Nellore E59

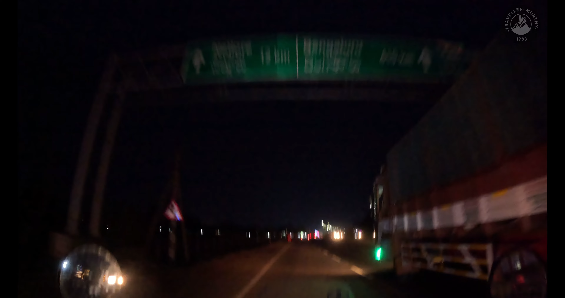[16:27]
bengaluru board i saw almost one month maybe we'll
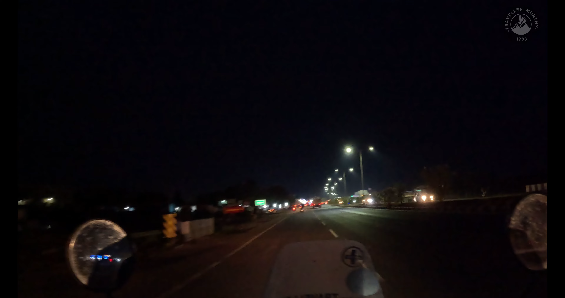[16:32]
enter nalur haha fine cottage with sundrasana on in the way welcome to nalur city